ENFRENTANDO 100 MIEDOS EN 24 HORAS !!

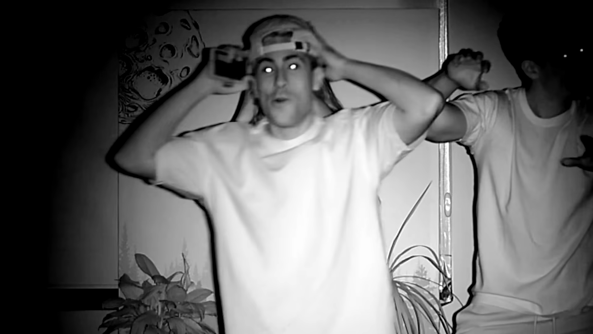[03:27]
Ustedes están viendo porque tenemos una cámara de visión nocturna que está ahí.
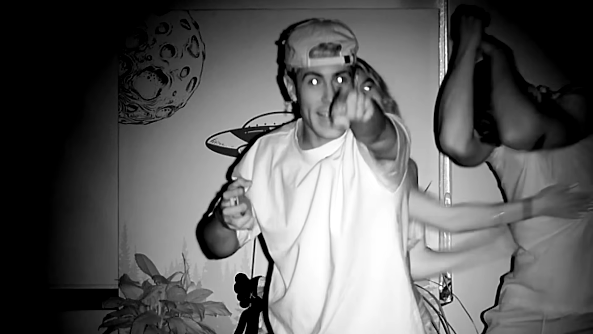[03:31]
Pero en verdad nosotros no estamos viendo nada.